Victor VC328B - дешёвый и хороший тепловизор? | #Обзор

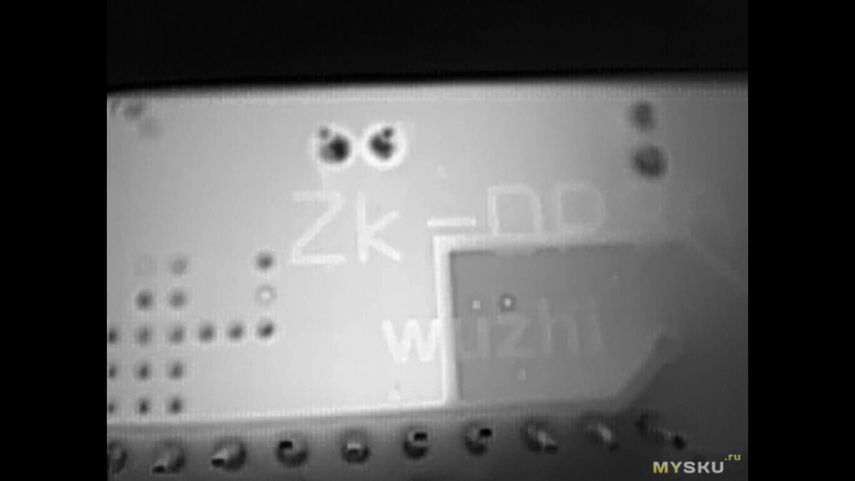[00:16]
а по цене вышло дешевле конкурентов, приходит в еврокоробке, вакуумный под собственным весом не открывается, готовьтесь выцарапывать ногтями или ножом.
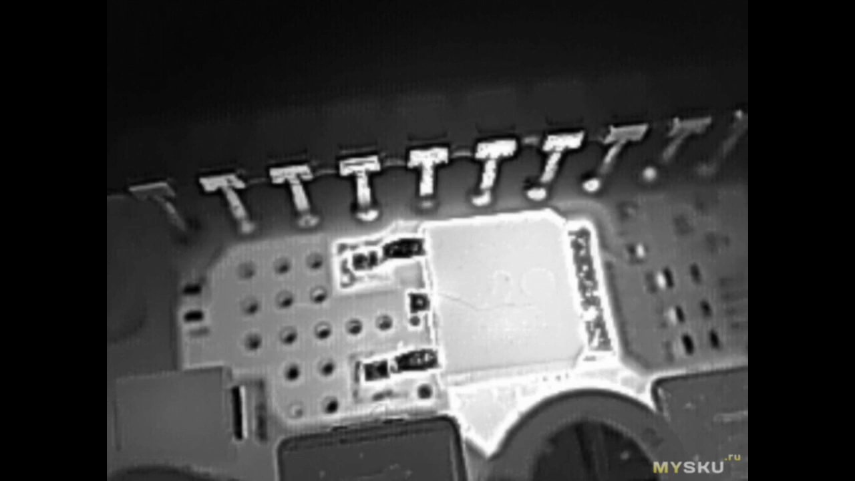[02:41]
по горизонтали, вертикаль мне проверять было лень, 256, получим 3.8 РАП.
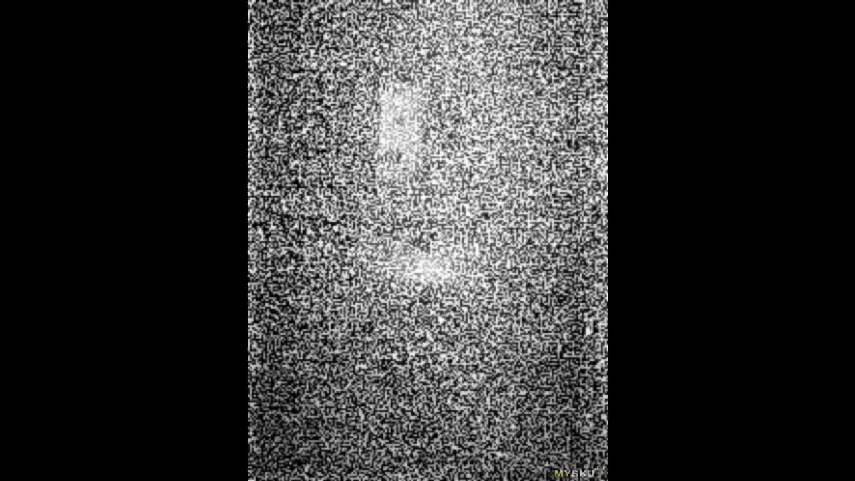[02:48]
Т.Е. на расстоянии в 1 метр 1 пиксель матрицы тепловизора должен целиком видеть участок линейным размером 3.8 мм. Ладно, в этом обзоре уже все расписано. Нам остается лишь проверить.
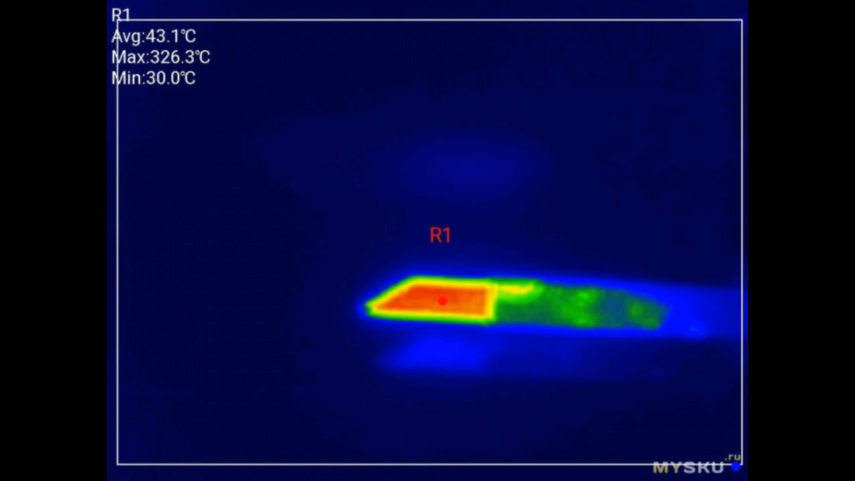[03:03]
On screen: max 326.3°C, min 30.0°C
Вот такая мишень, вот такой стенд, вот такой вид со 130 см, а вот такой, со 180.
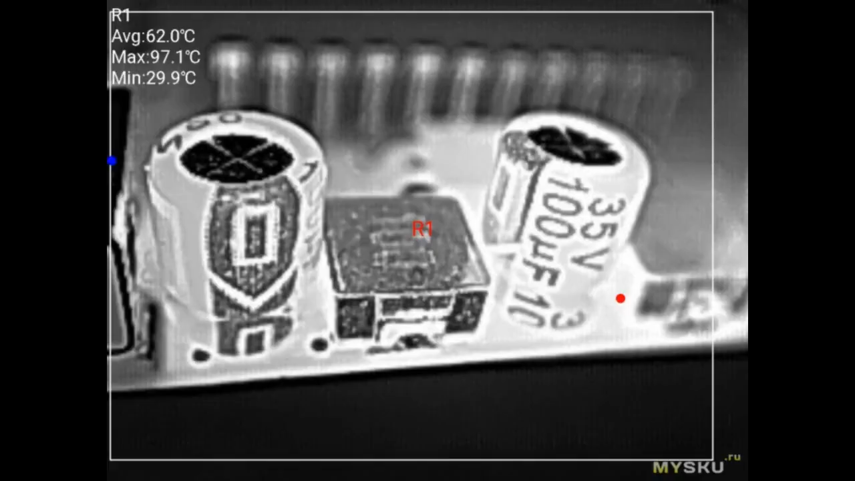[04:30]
On screen: max 97.1°C, min 29.9°C
Тестовый стенд, на котором я снимал нагрев компонентов. Кто сказал, что в тепловизор не видно надписей?
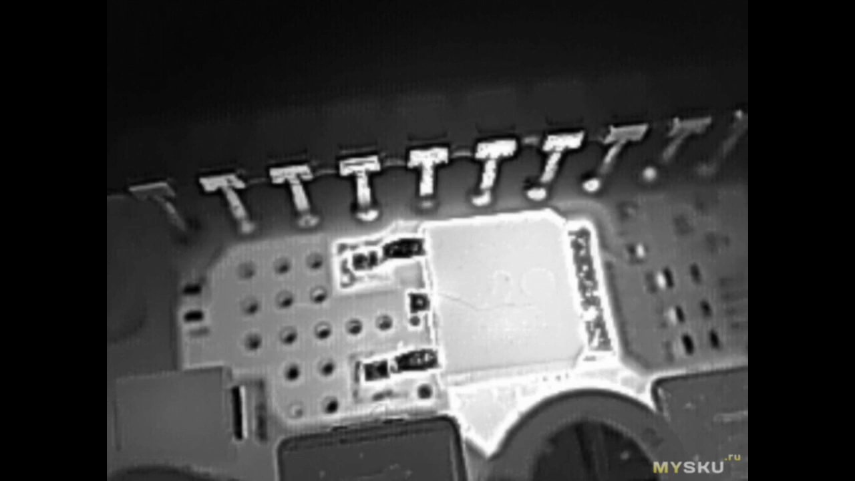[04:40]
Кажется, я не совсем правильно понял смысл выражения селфи на телефон. Резюме. Нормальный теплак. За нормальные, в принципе деньги. Из конкурентов, InfoSense P2, наверное.
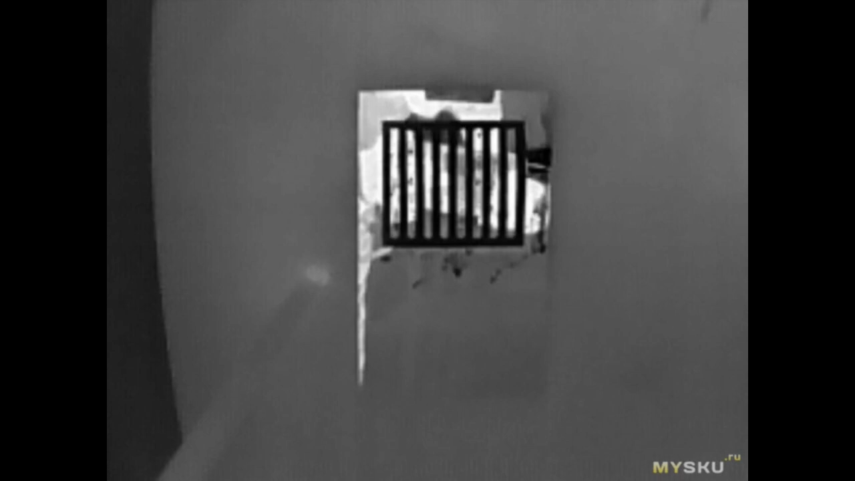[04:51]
Но у него температурный диапазон уже,
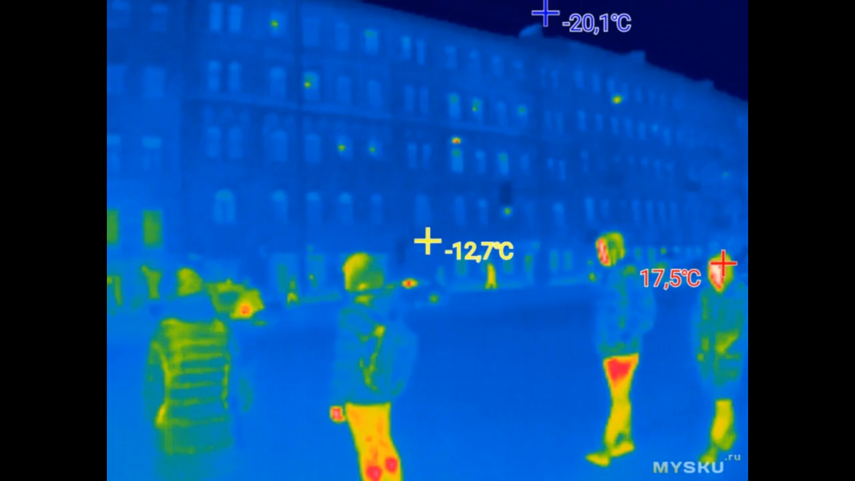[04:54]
P2 Pro на том же сенсоре, что и обозреваемый,
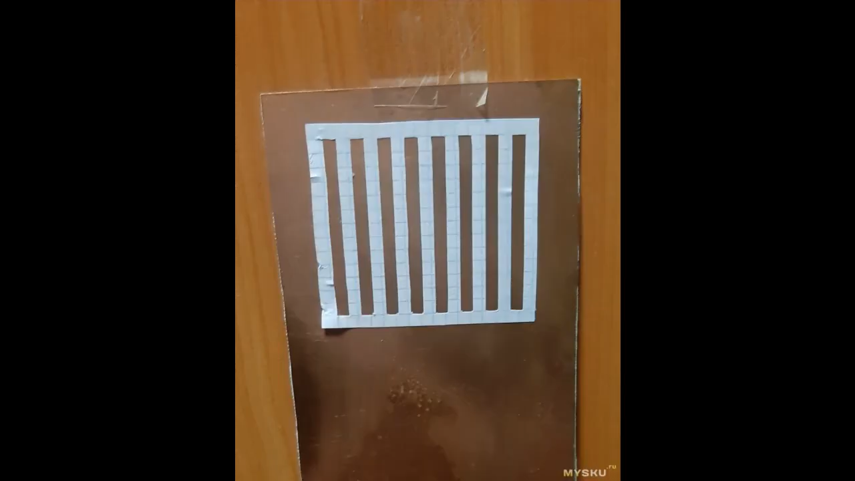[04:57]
дороже уже довольно значительно, хотя за эти деньги там из коробки есть макролинза.
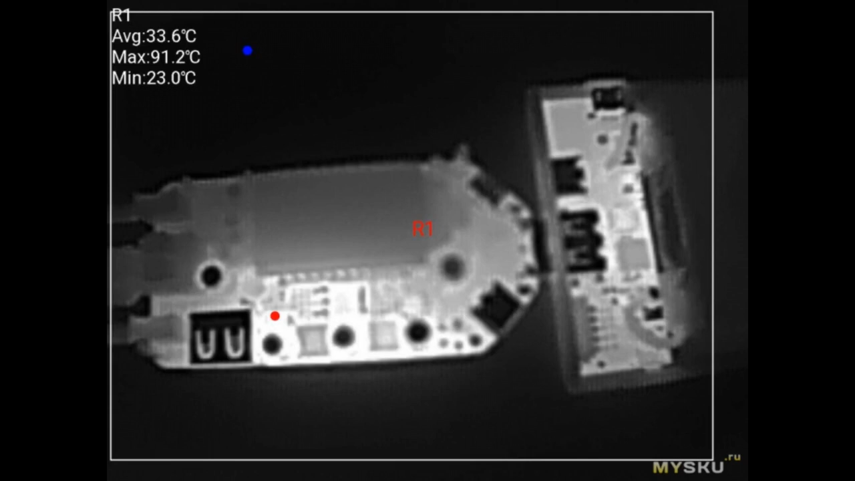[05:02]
On screen: max 91.2°C, min 23.0°C
Младшая модель обозреваемого, 328A, TR-160I, NF-583.
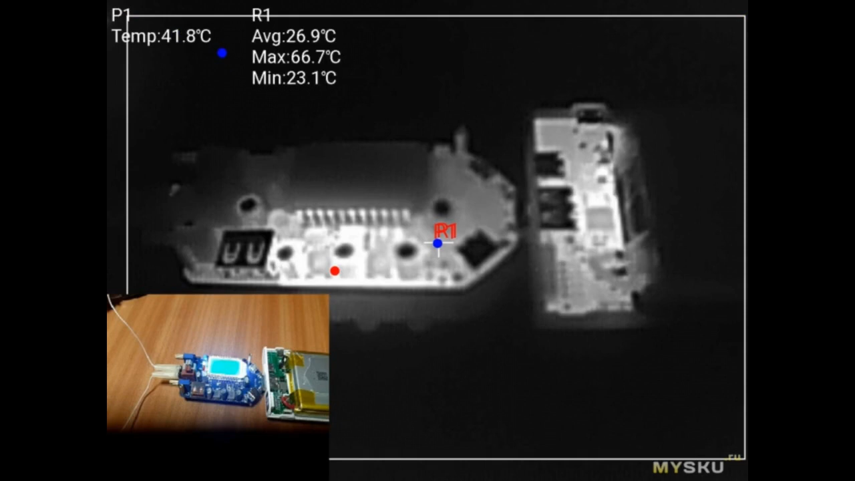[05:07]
On screen: spot 41.8°C, max 66.7°C, min 23.1°C
С разрешением 160 звездочка 120. По слухам, из темы про вышепомянутый InfoSense P2 Pro на форуме и в блог.